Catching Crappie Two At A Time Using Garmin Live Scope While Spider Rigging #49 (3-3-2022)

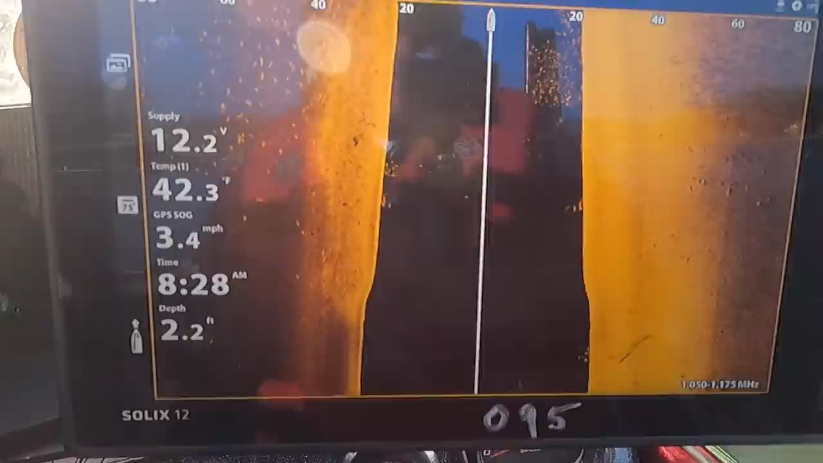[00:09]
On screen: depth 2.2 ft, water 42.3°F, speed 3.4 mph
Oh yeah, I like the looks of that. A lot of crappie in here.
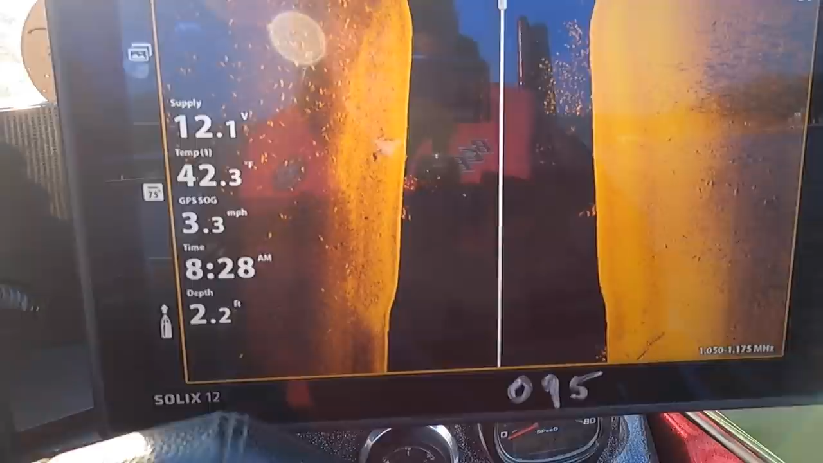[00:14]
On screen: depth 2.2 ft, water 42.3°F, speed 3.3 mph
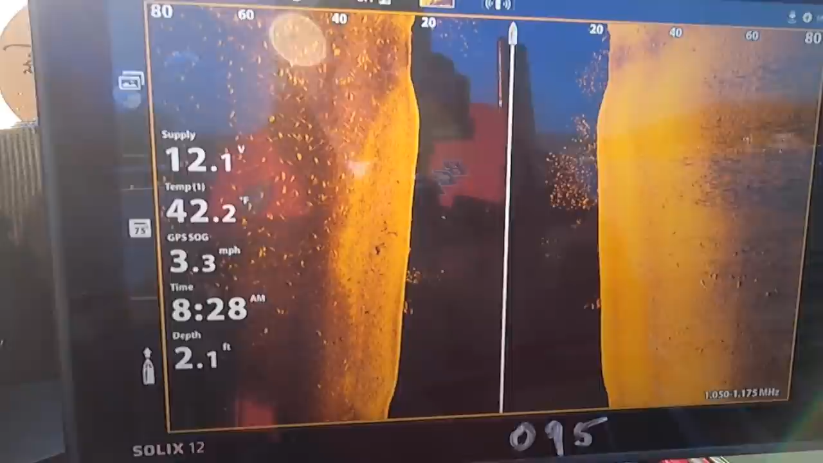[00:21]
On screen: depth 2.1 ft, water 42.2°F, speed 3.3 mph
Going in. Boy, this is out of the wind too. This will be nice. Wow.
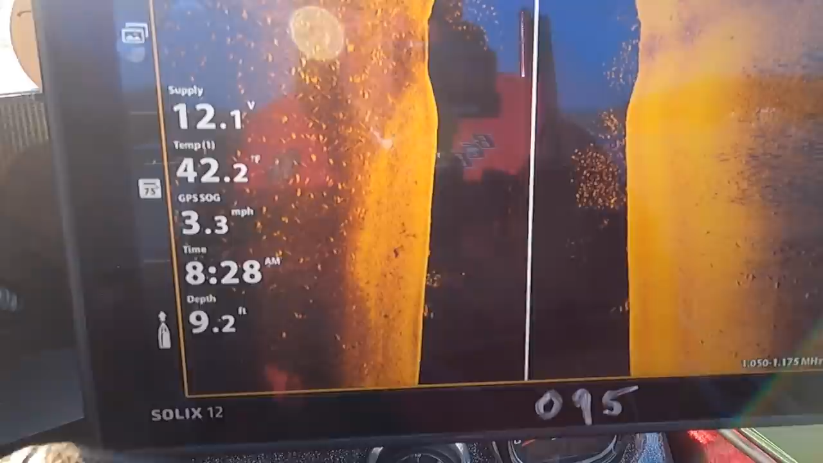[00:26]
On screen: depth 9.2 ft, speed 3.3 mph
Getting into them here. 22 feet deep. Yes, sir.
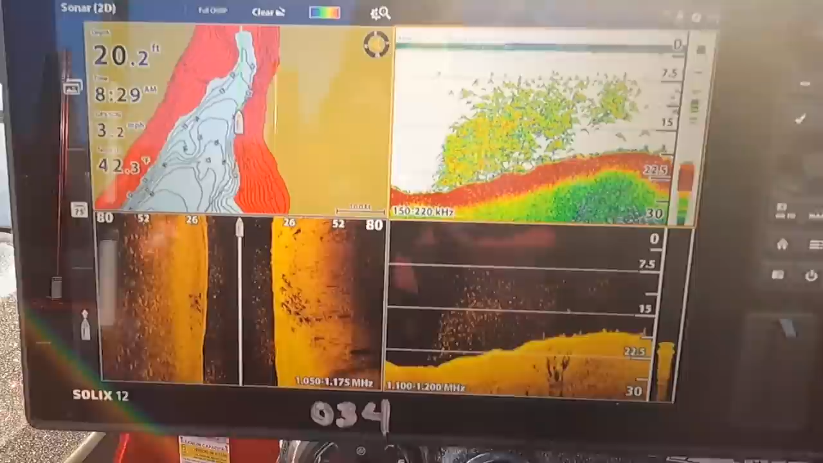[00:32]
On screen: depth 20.2 ft, speed 3.2 mph
Woo, look at them on the down imaging.
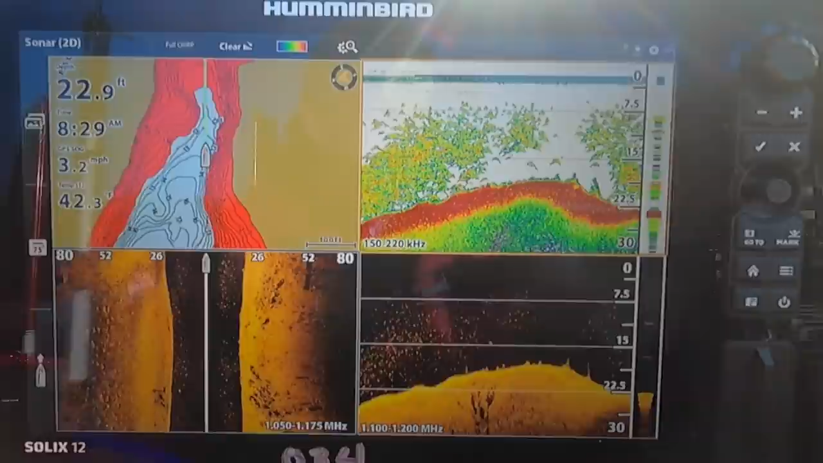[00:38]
On screen: depth 22.9 ft, speed 3.2 mph
I think we found some fish.
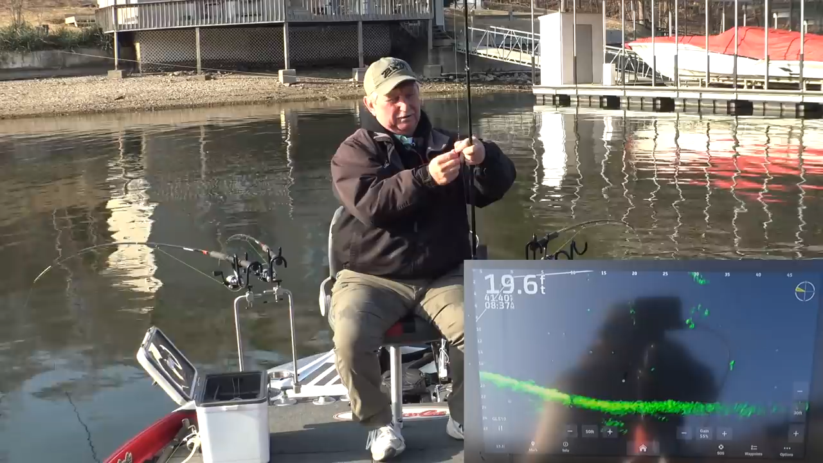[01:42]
I need to get with them. Woo-wee. All those fish out there 50 feet out.
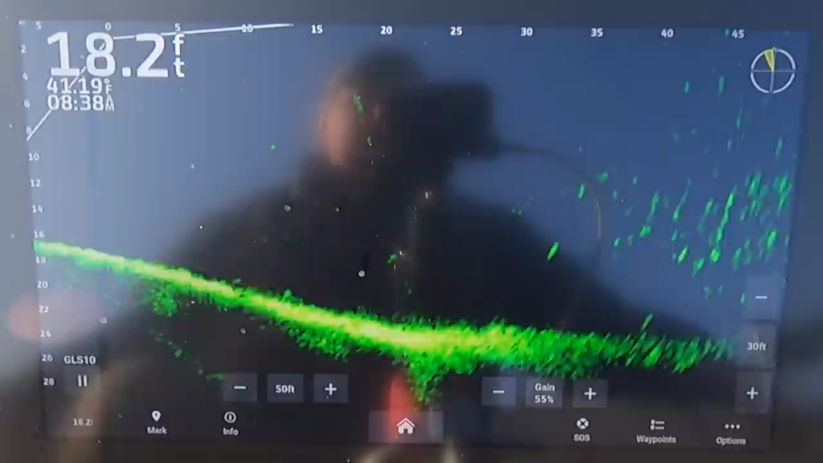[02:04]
On screen: depth 18.2 ft
We're going to go to them. See if we can catch a few of them. Now my baits will be right in here. That's one of my baits right there.
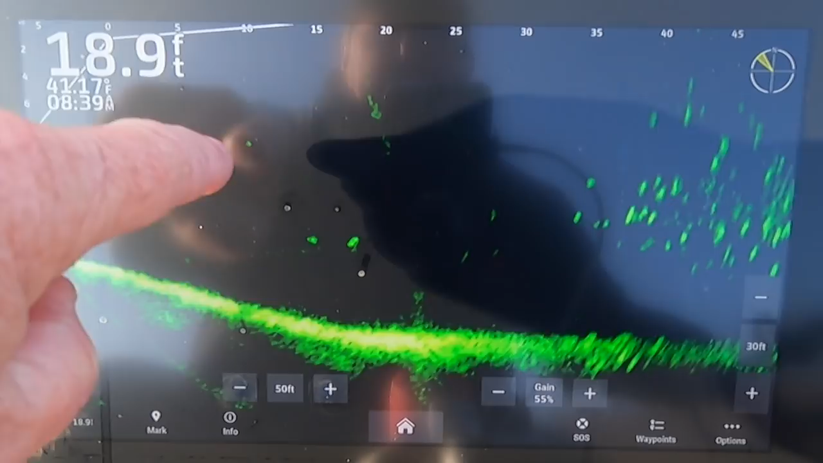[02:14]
On screen: depth 18.9 ft
About this 10 to 12 mark, depending on if I'm moving or sitting still. Of course, if I'm moving, it pulls them back a little bit.
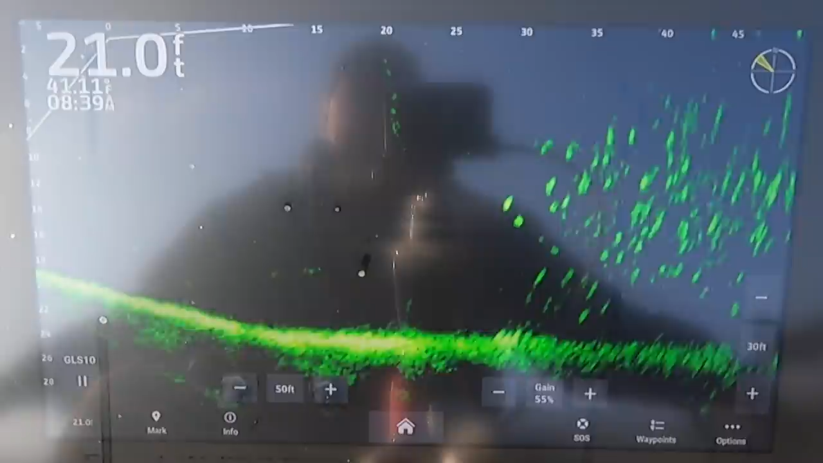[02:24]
On screen: depth 21.0 ft
Those fish look like, wow, they're anywhere from the surface to the bottom.
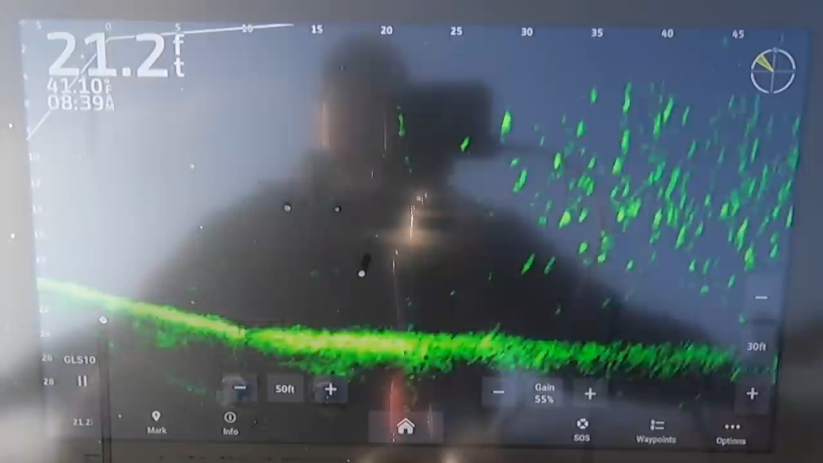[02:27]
On screen: depth 21.2 ft
So I just put these out with my weight down about 10 feet deep. Let's just see what we can do here. Ooh, they are coming in now.
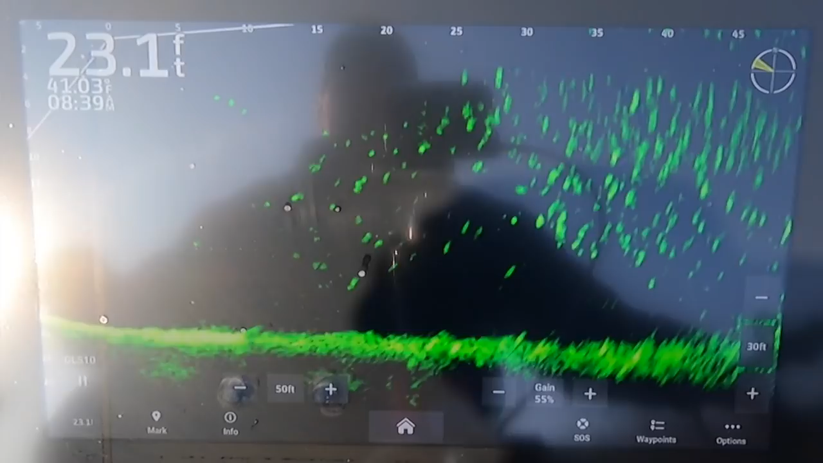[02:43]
On screen: depth 23.1 ft
Just draw that distance down to about 30 feet. Oh, I'm all over the fish. We just need them to bite. There's one. Oh, there's two.